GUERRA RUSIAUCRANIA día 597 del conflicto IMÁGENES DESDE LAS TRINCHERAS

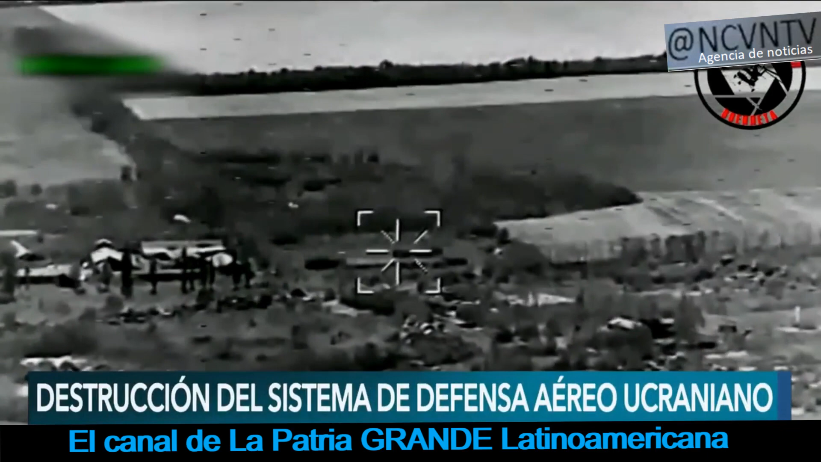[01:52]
Lo que ahora estamos mostrándole es el uso del misil ligero polivalente Rusoru Izelye-305.
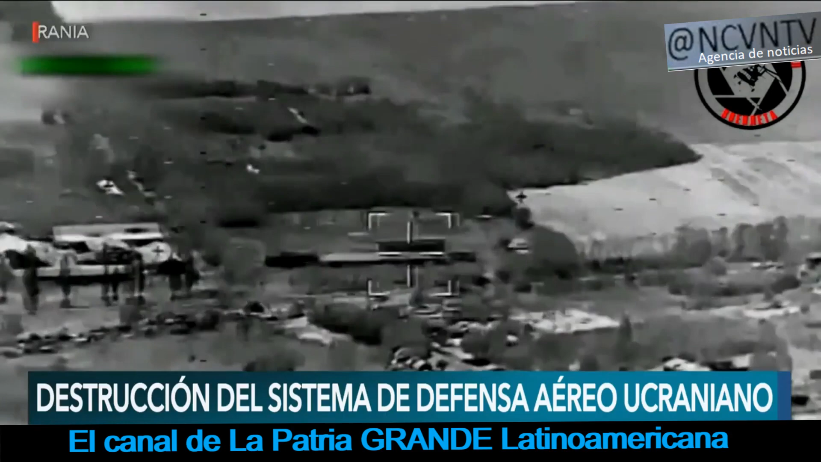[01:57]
Este tiene un objetivo, destruir el sistema de defensa aérea de las Fuerzas Armadas de Ucrania.
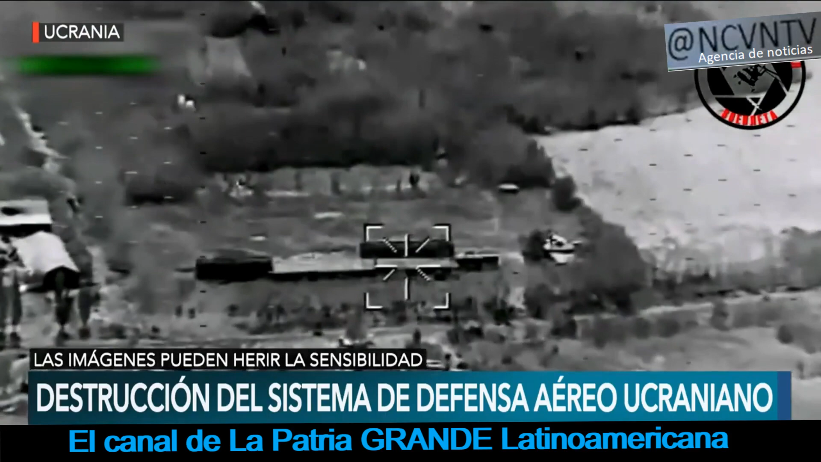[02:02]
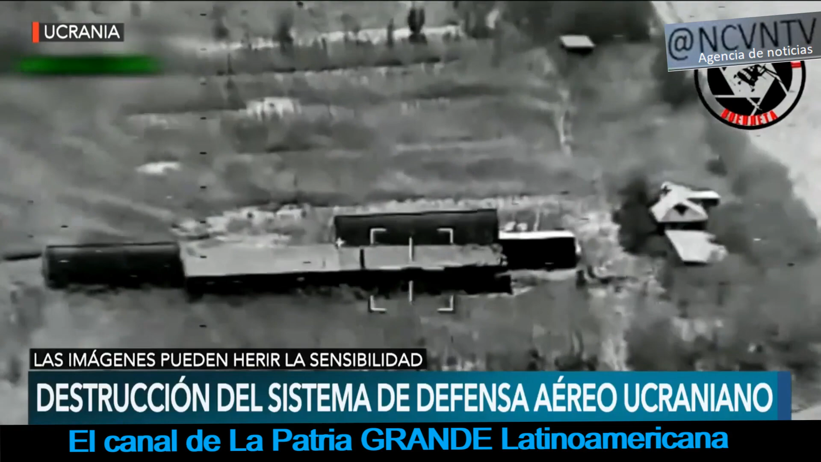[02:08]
Ahí está entonces el objetivo muy claro, divisado, y vemos cómo ahora nos estamos acercando a él.
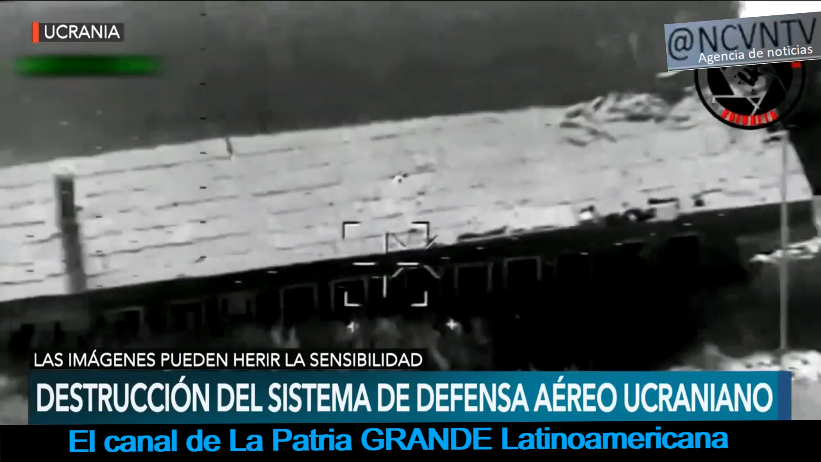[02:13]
Y aunque hemos dicho en reiteradas veces esto pareciese una escena de un videojuego, hoy esto lamentablemente representa la guerra entre estas dos naciones.